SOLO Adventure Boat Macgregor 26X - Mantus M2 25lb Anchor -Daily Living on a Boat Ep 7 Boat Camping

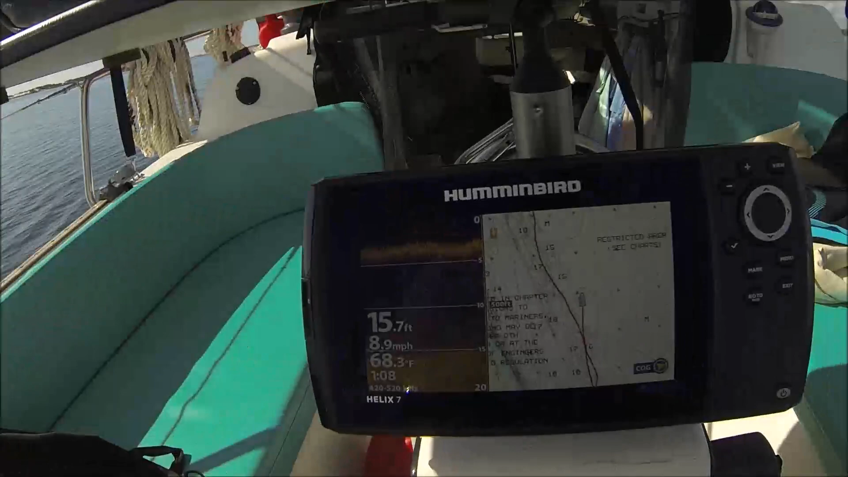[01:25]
On screen: depth 15.7 ft, water 68.3°F, speed 8.9 mph
So if you happen to see like the outside of a boat or something that's sunk
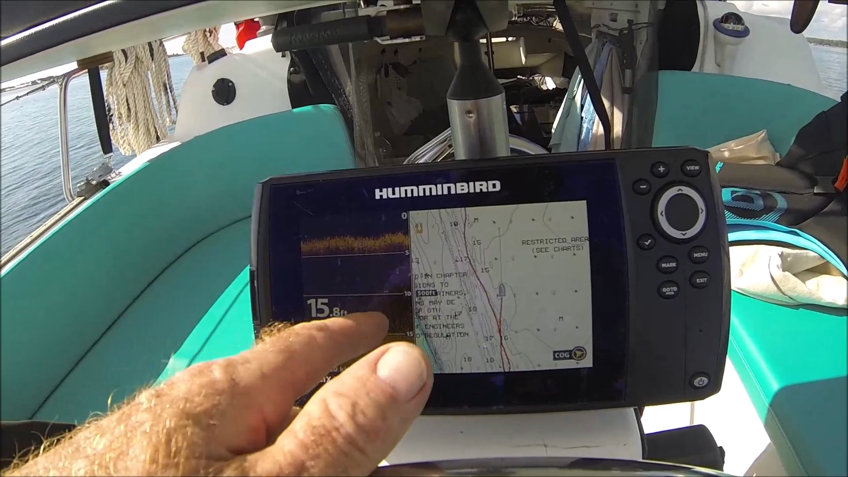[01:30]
On screen: depth 15.8 ft
or anything like that you can just hit mark, mark that location and then come back and check it out.
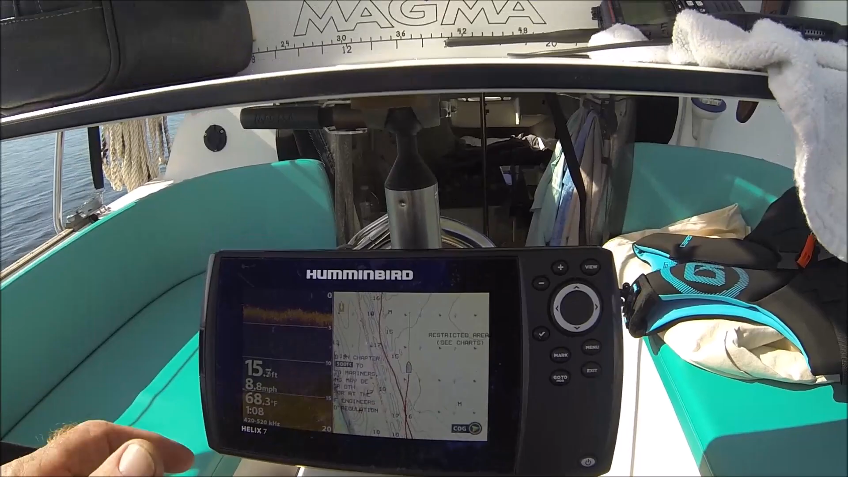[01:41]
On screen: depth 15.7 ft, water 68.3°F, speed 8.8 mph
This is the track I took coming in. This is me going out.
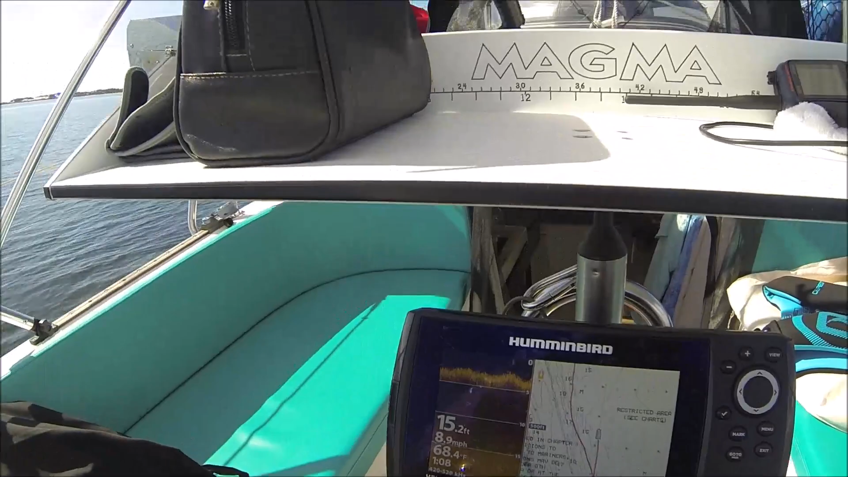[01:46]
On screen: depth 15.2 ft, speed 8.9 mph
Just giving these boats some room. Anyway, it's kind of cool.
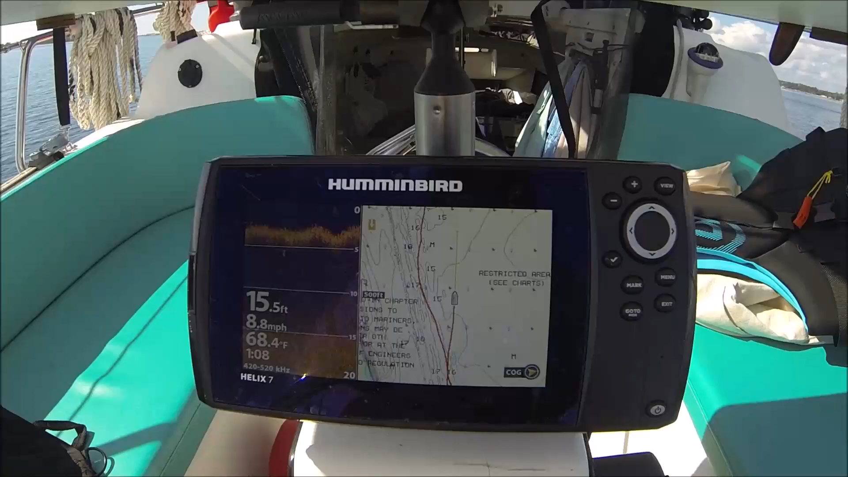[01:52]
On screen: depth 15.5 ft, water 68.4°F, speed 8.8 mph
This is a dolphin. Oh, they have dolphins.